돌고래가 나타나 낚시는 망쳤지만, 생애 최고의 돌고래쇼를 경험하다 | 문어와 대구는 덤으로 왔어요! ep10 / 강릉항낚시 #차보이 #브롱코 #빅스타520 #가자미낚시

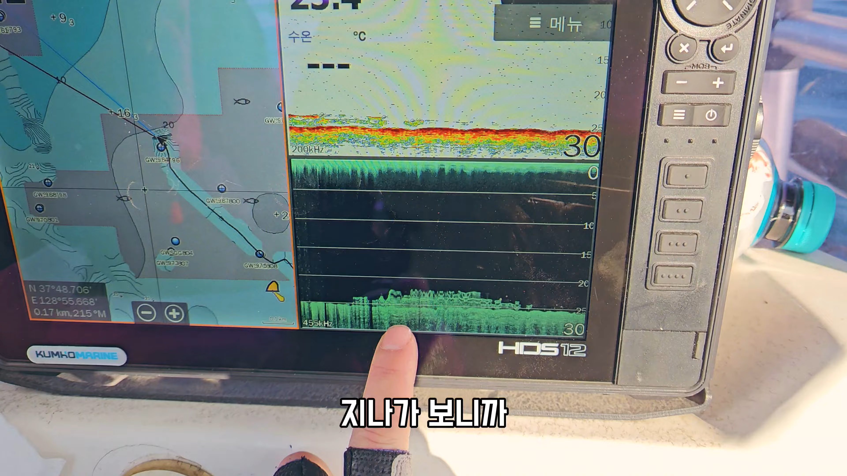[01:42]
지금 여기는 그냥 어초인 것 같아요. 지나가 보니까 이렇게 울퉁불퉁한 요 안반 지역이 나온 다음에 끝부분에는 아무것도 없잖아요.
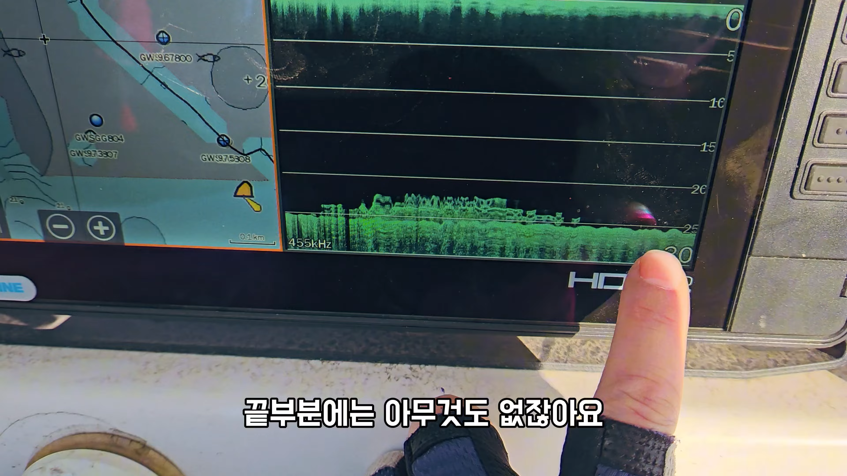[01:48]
그냥 어초가 한 게 있었을 것 같고 지금 이런 지역 보면